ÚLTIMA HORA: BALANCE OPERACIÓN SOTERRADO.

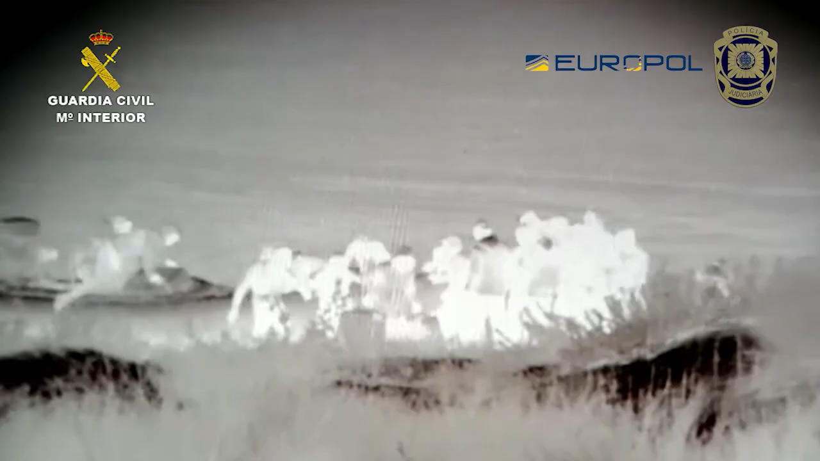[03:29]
Durante el transcurso de la operación,
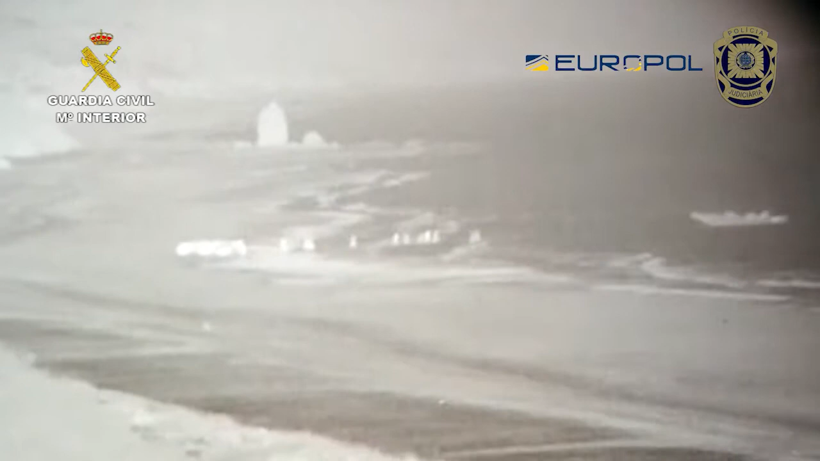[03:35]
los agentes llegan a detectar una botadura masiva de embarcaciones desde el puerto de Lagos, Portugal,
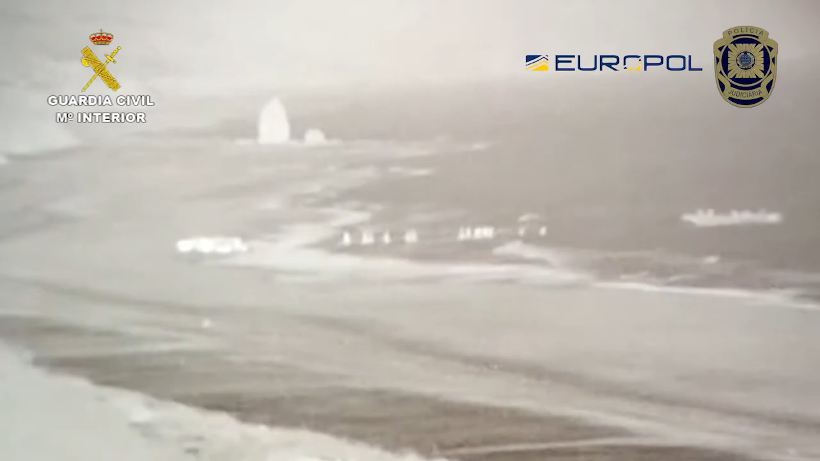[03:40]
llegando a botar a plena luz del día hasta 12 embarcaciones en un solo mes.